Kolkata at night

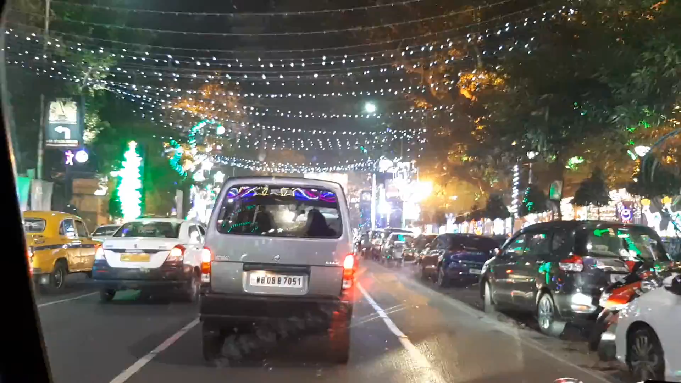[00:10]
এখানে ঢাকার মতো অত জ্যাম নাই, জ্যাম লাগে না, লাগে বেশিক্ষণ থাকে না। এই জিনিসটা আমার খুব মানে উল্লেখ করার মতো যে ওদের জ্যাম নেই। এত আমাদের থেকে ছোট সরু রাস্তা, তারপরে জ্যাম নেই। আলোক সজ্জা সজ্জিত,